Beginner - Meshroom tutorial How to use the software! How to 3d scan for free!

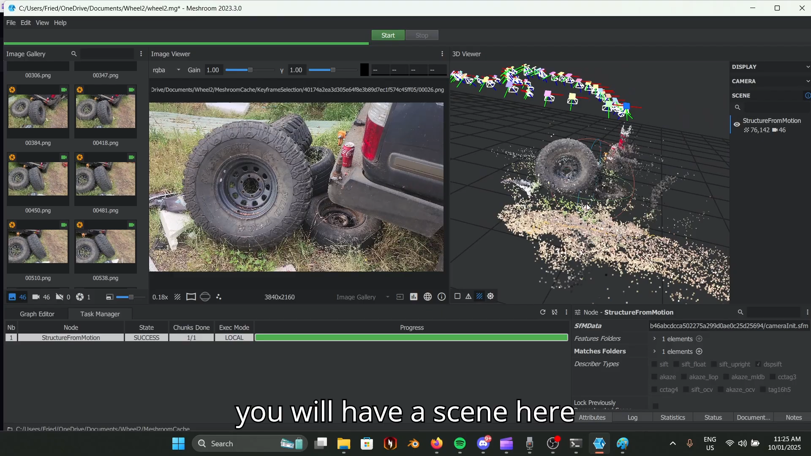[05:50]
But now you will have a scene here that's got all of your little points. So if you want to make the scene a bit more manageable to view, what you can do is you can go to display and then you can turn your point size down.
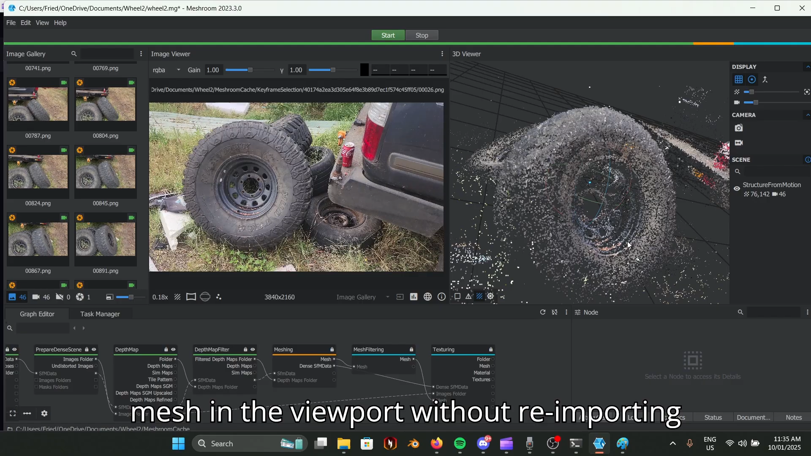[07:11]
So yeah, it will be yellow and this will take quite a while. The meshing step's typically not that quick. But what we will be doing is we'll be pulling the file out,
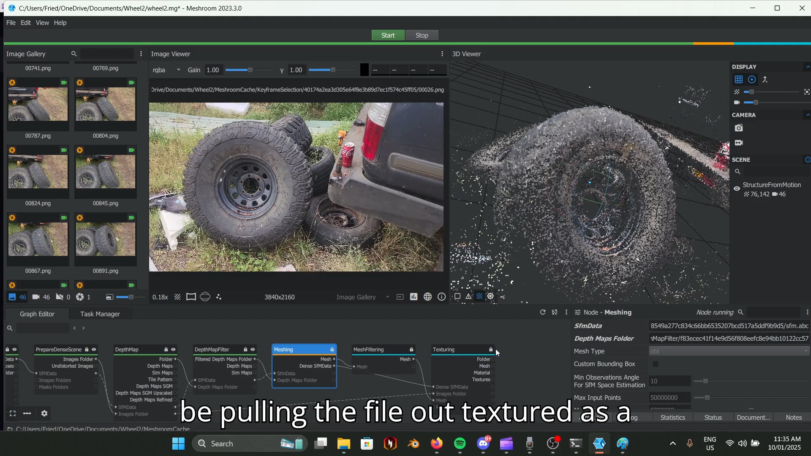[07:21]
textured as a wavefront obj, and then we'll be bringing it into Blender. So we'll give you back when that happens. So we're back, texturing's done, mesh filtering's done, meshing's done.
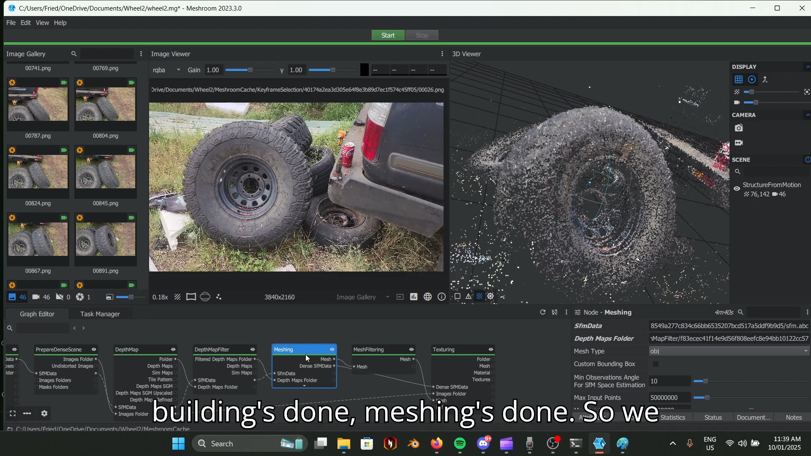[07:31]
So we now actually have the file, but as you can see, we can't actually see it in here, nor if we try and click between the solid wireframe textured mode in here.
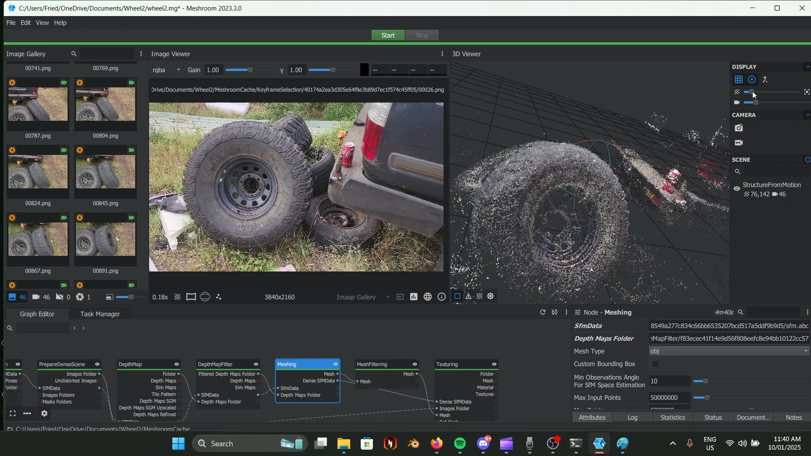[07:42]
But no, that's all good. So what we're going to do now is we're going to go into where that file was saved.
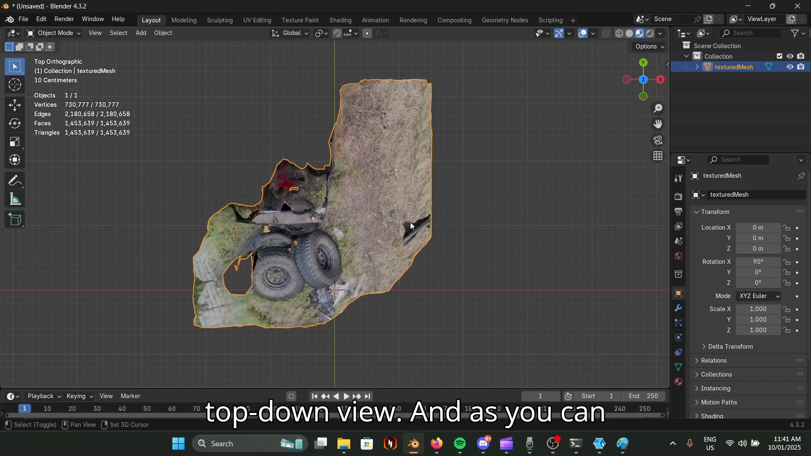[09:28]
And as you can see, 90% of this is not needed. We don't want it. So I'm going to go into wireframe.
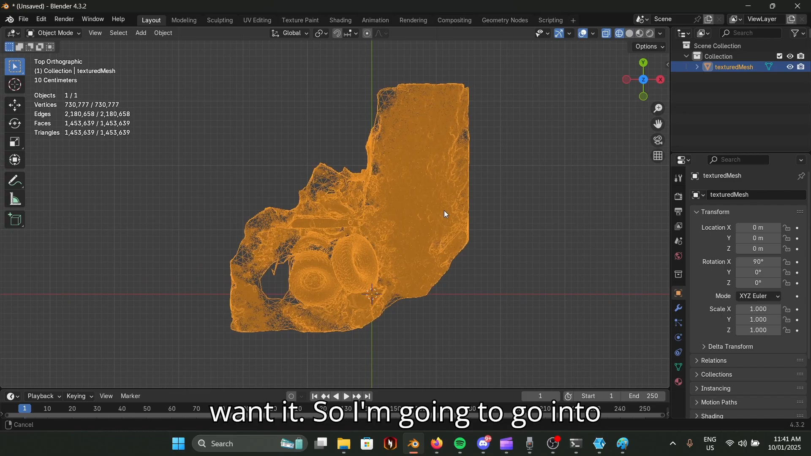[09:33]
I'm going to press tab. It's going to screen momentarily, because this is a really big file.
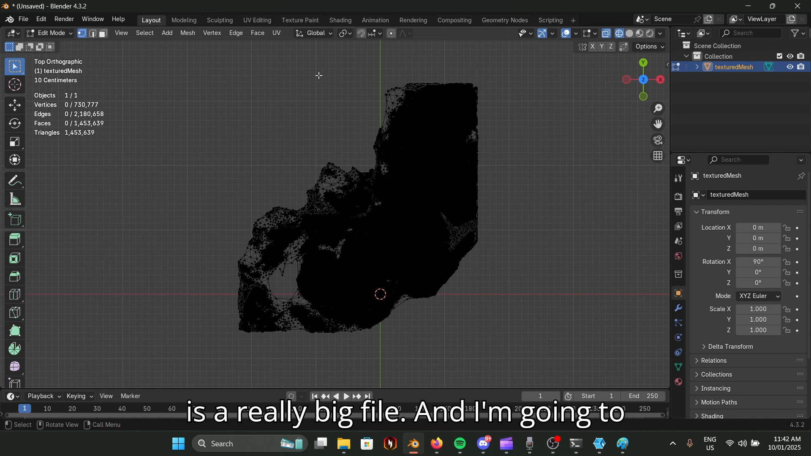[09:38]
And I'm going to just delete that.
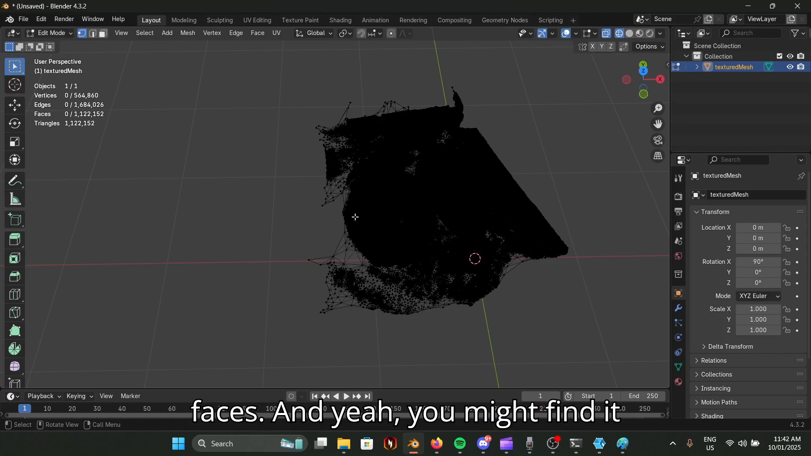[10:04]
And yeah, you might find it difficult to find where the thing is, but yeah.
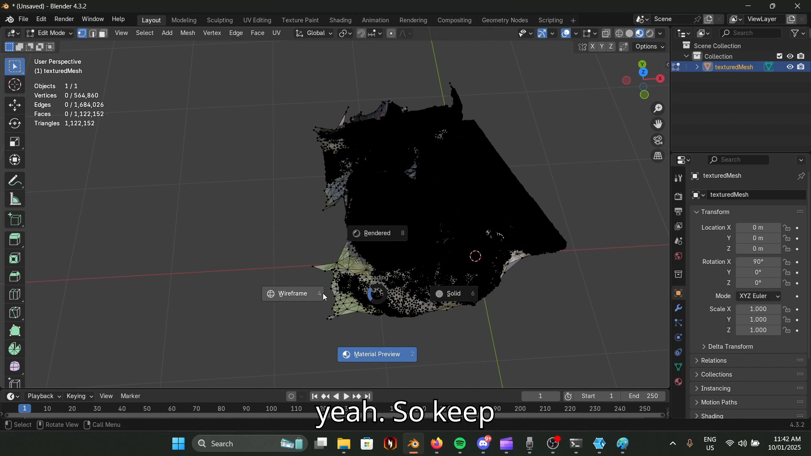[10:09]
So keep it in wireframe.
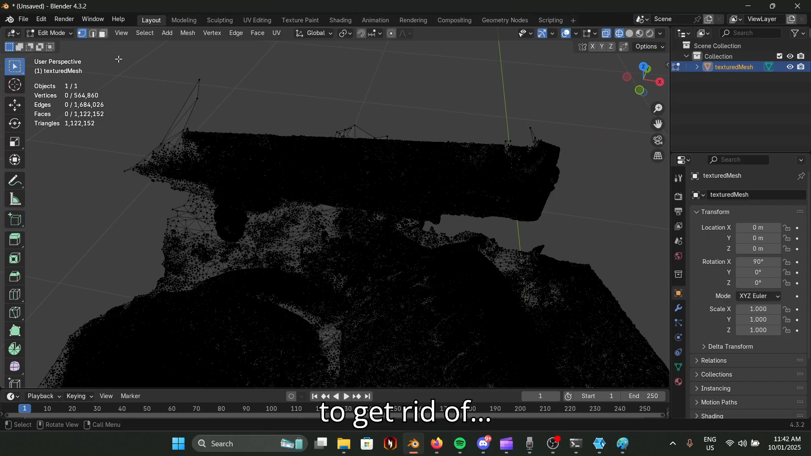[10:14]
I'm going to get rid of all this and try your best not to select the wheel itself.
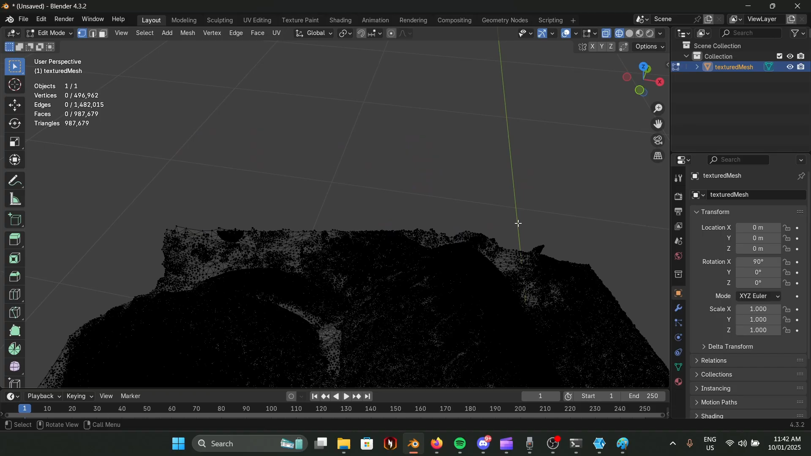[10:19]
Now I'm going to go into the circle select. So circle select.
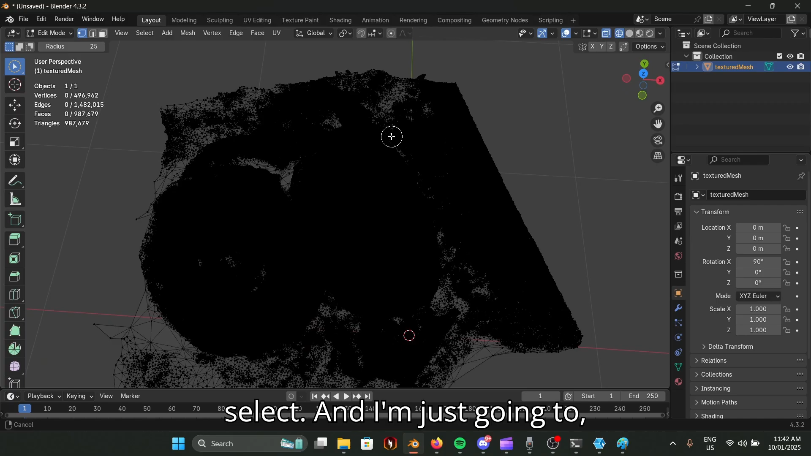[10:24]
And I'm just going to, as you can see, it's not that great.